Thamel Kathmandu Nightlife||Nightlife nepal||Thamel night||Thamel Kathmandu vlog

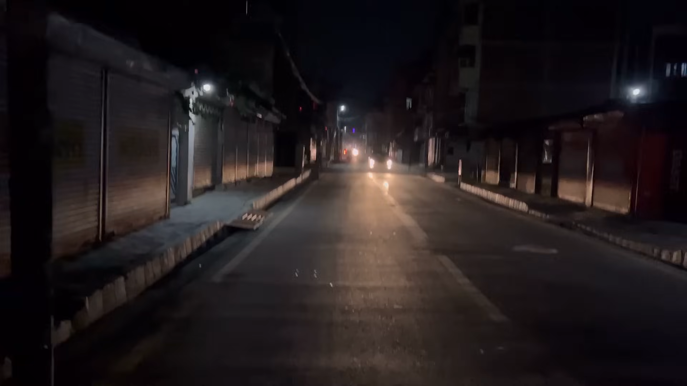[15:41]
फिलाल आगे देखो रोड लाइट भी आपको बहुत कम नजर आए